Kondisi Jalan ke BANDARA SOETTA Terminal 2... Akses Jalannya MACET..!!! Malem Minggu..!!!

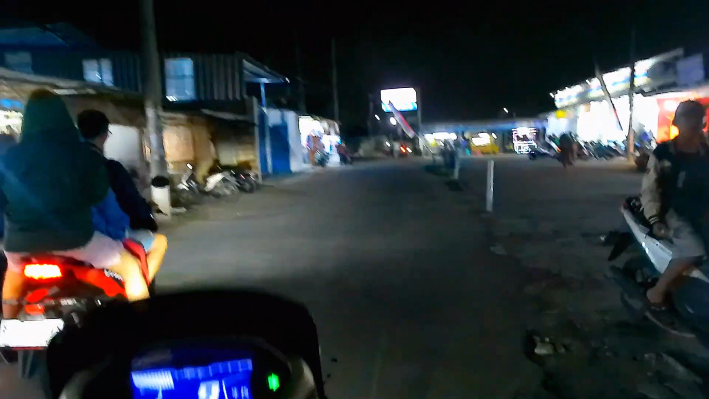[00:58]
Kayaknya belum nyampe sih jam 7 nih. Tapi paling kita habis ini sih bensin dulu teman-teman. Di daerah sini udah banyak yang tutup warung-warung ya.
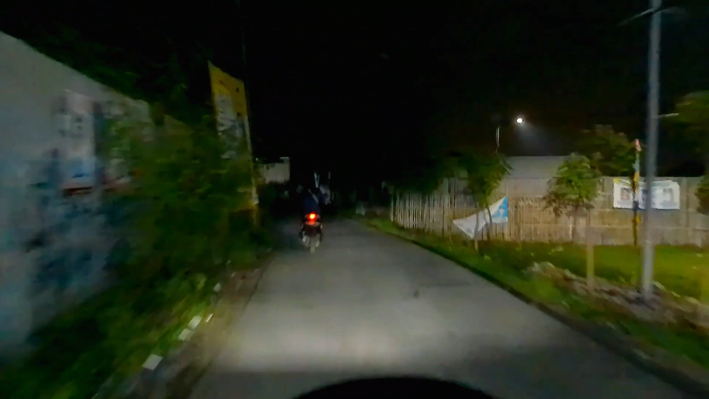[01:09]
Warung-warung rumahan sih. Cuman kalau kayak Alfa, Indomaret masih buka.
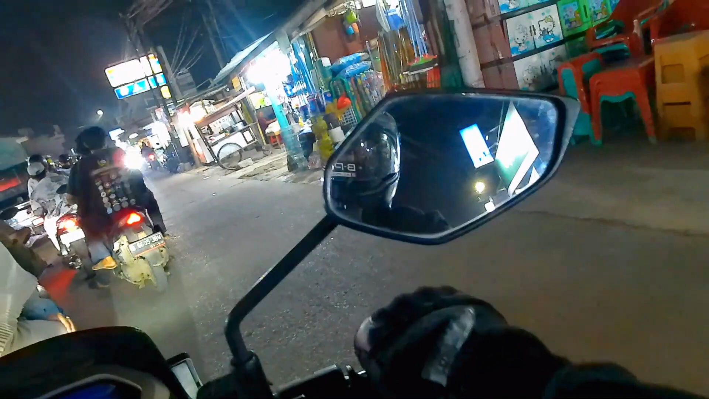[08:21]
Orang-orang ini. Yang liburnya nggak kemana-mana, di rumah aja ya. Kumpul sama keluarga. Jalan-jalan sekitar kompleks, sekitar rumah. Ini kayak sampai jembatan ini anjay. Aduh, fair banget dah. Ini nih kalau kita kemalaman jalan dari sini nih,
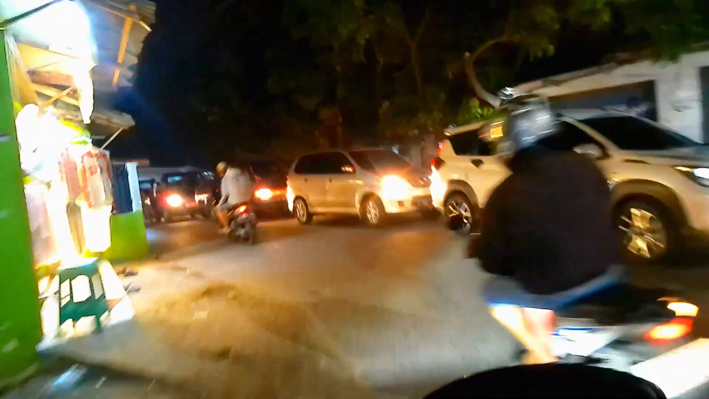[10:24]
Karena nggak ada yang mau ngalah. Tuh lihat ya, kayak gitu tuh. Jadi sebagian lewat sana, lewat sini, lewat situ, lewat sono. Hah? Ada yang muter tiba-tiba ya.
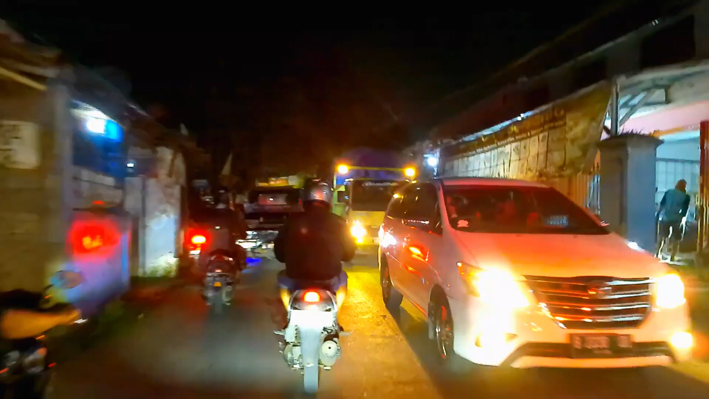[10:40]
Nah, ini ya.
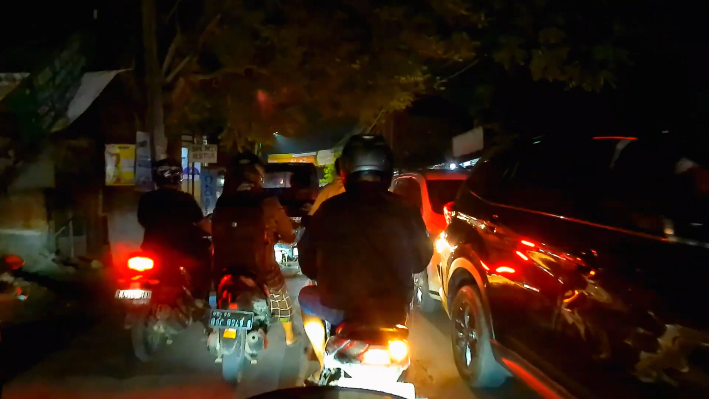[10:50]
Di mana ini? Ah, di depan ya, tulisan daerah Kedaung. Ini sini ada gereja GPI Kedaung. Nih, Kedaung Barat, Sepatan ya.
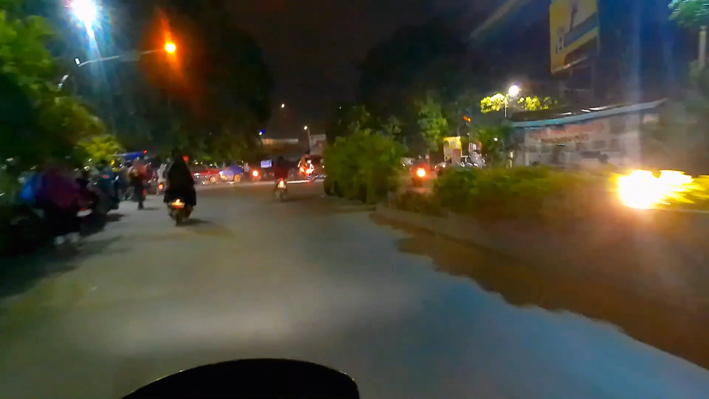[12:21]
Ya, orang di Bandara Mas kita ya, kita lurus habis ini. Lumayan nyebrang agak sulit deh, nggak dikasih kan.
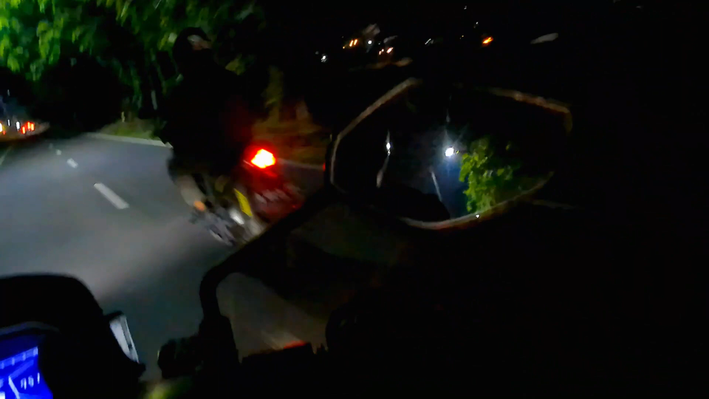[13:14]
nih. Ya teman-teman, tadi barusan ya fotoner gak ngasih lewat ya, gambar kanan gak dikasih.
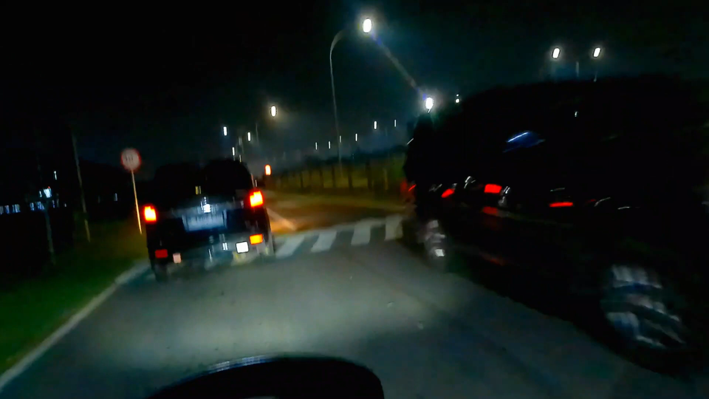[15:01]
Kalau di perimeter sini sih udah enggak Farmagen ya. Nah, jadi gue nanti kalau pulang nggak ngelewatin muter dadap jauh. Ini enak, seru, enak nih.
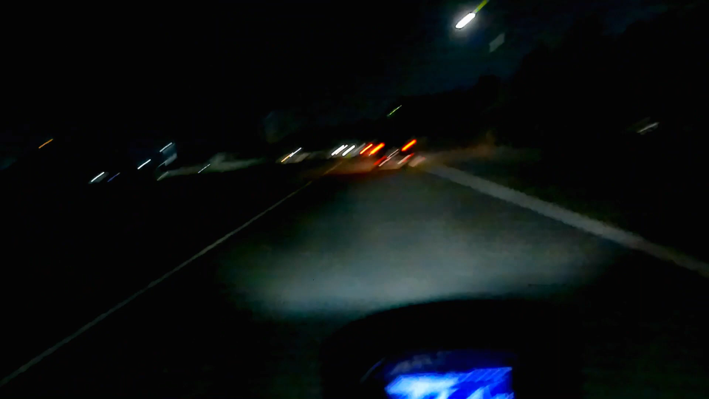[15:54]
Karena gue lupa-lupa ingat. Nah, kalau lihat map ya memang diarahinnya sih beda ya. Oh iya, mereka dari kiri coy ya. Kalau dari kanan forbidden, nggak bisa. Mereka dari sebelah kiri.
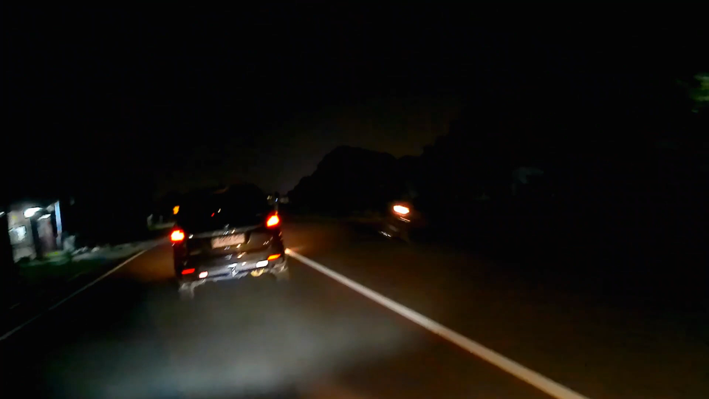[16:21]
Sebelah kiri itu dari mana ya?
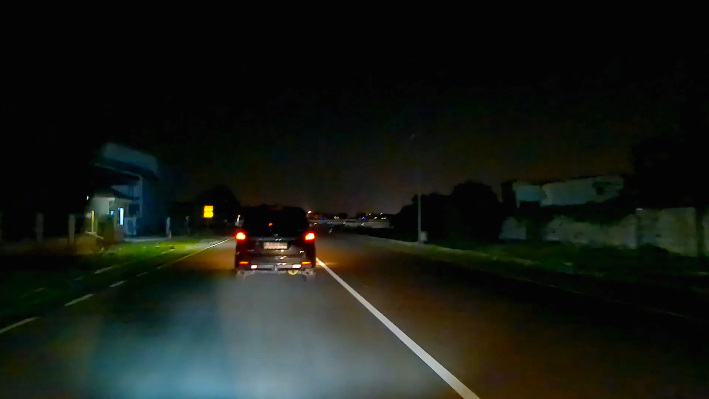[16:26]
Sebelah kiri itu dari mana tuh?
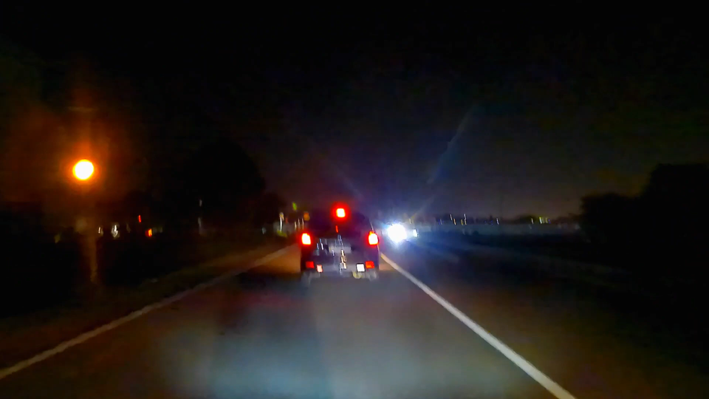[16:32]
Ini nggak boleh kan ya? Nah ini kita kanan nih. Oh, mereka dari sebelah kiri.
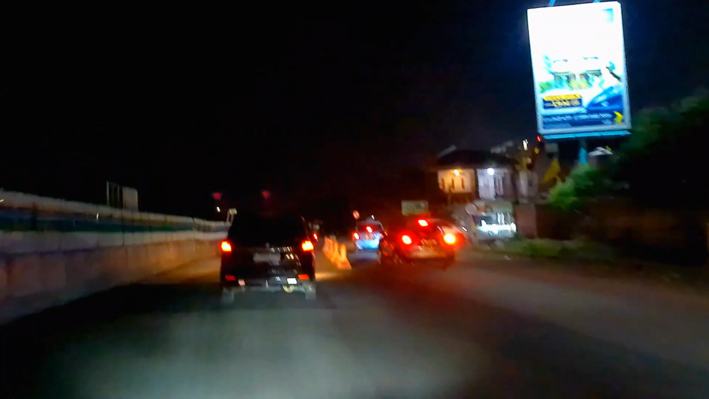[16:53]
Nah iya benar sih ya, memang kayak nggak ada jalan lagi deh. Oh iya, jadi nanti kita lihat map lah ya. Pokoknya yang penting kita ambil barang dulu nih di saudara kita ya yang baru landing terminal 2.
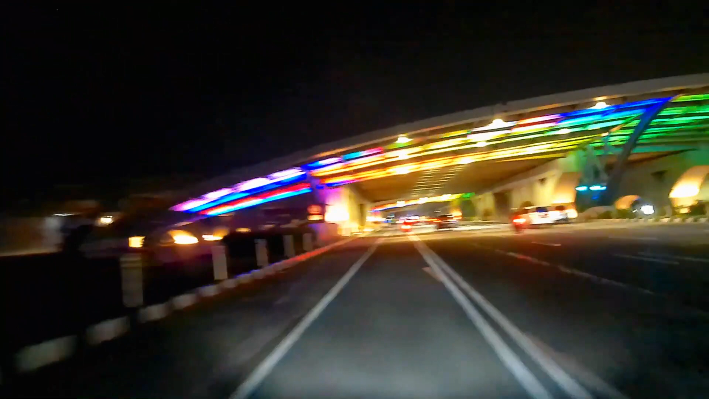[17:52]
Anjir, kalau malam nih gila ratingnya luar biasa bandarnya. Mantep bor, gila tuh. Nih jangan lupa motor di sebelah kiri ya. Ini dikasih batas sama petugas ya. Buat motor sebelah kiri jangan lupa, jangan lupa. Oh, ini ada pembensin di sini coy, sebenarnya sel ya. Gue tadi mau ngisi ke sini, cuman kayaknya ring gak nyampe aja ya. Bensin kita tiris soalnya. Ini pada belok kiri nih, Suwarna.
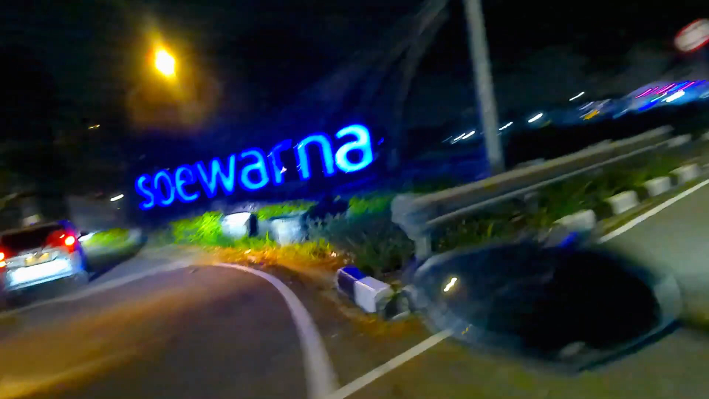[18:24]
Ini pada si bensin sih. Ya karena area tuh.
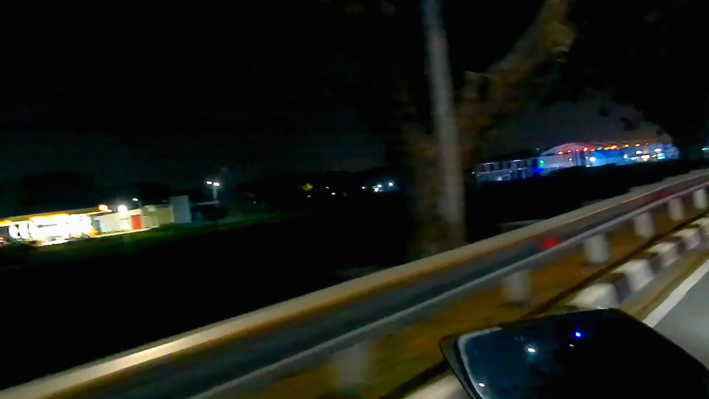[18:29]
Tapi belok apa si bensin itu kayak itulah ya. Nah, ini kita masih lurus lagi teman-teman.
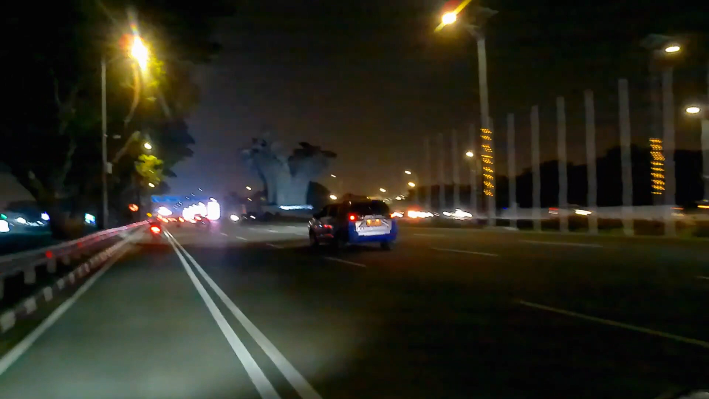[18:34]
Ini kayaknya lampunya nyala harusnya deh. Apa enggak ya?
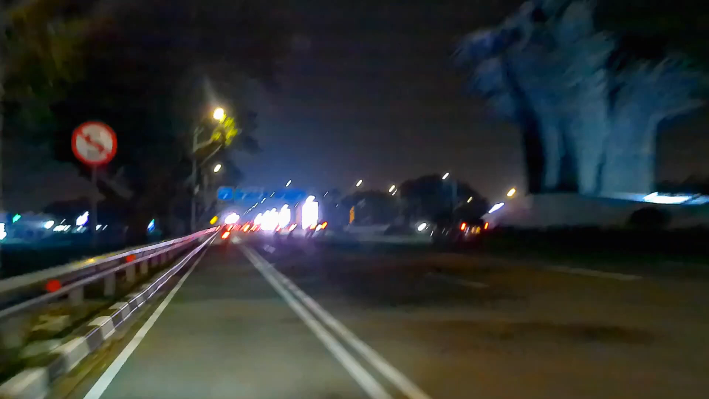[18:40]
Enggak, gua mati nih kameranya teman-teman. Ternyata lightingnya mantap ya. Bandara kalau malam gitu ya. Wah Delta Spa. Wah khusus motor terminal 12 ini kita belok paling lurus ya. Lupa-lupa inget juga nih. Belok deng nih. Nah kelihatan aja motor gua rabun deh.